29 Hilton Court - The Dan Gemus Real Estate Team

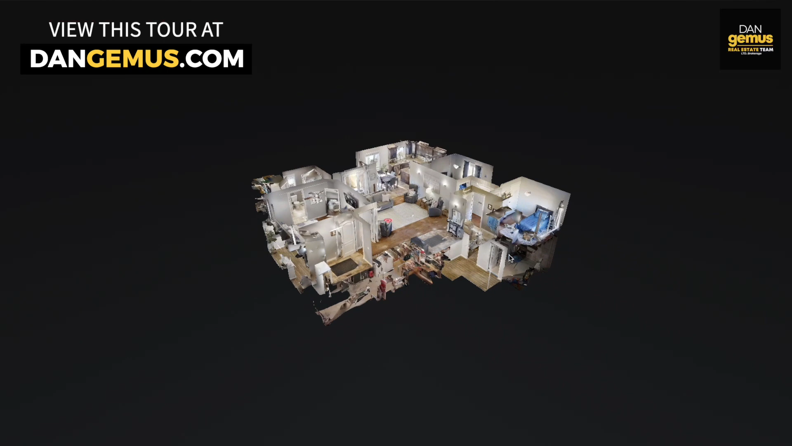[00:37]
The 3D walkthrough enables you to explore this home in every detail.